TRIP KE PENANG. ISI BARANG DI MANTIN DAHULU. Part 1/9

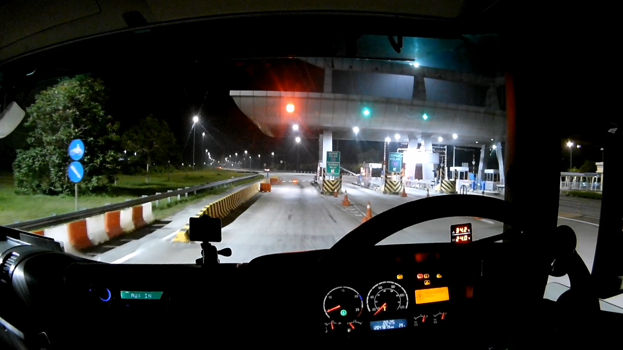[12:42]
Tahu nak cakap macam mana. Yang ditutup lorong kiri tu kenapa?